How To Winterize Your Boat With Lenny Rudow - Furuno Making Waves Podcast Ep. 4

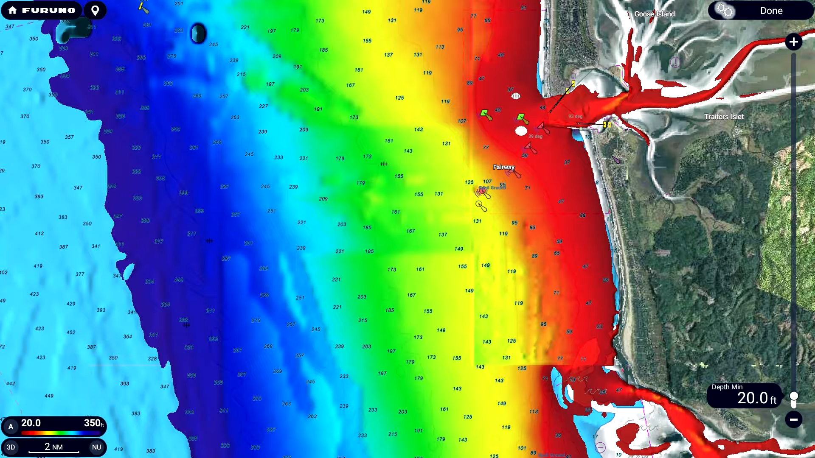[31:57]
a new feature for Excel, really nice, amazing bathymetric data that we have.
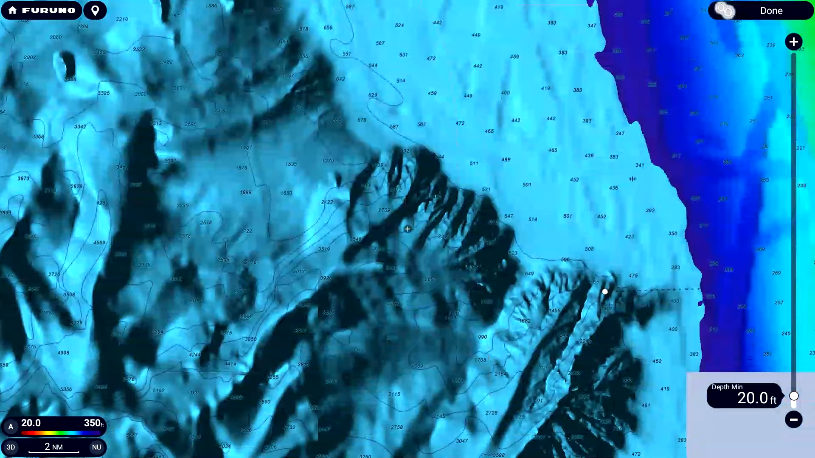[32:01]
Uh, and go ahead, plan that. And boom, once you log back into your boat in the, in the spring, all that will be sucked right into the machines and you're good to go.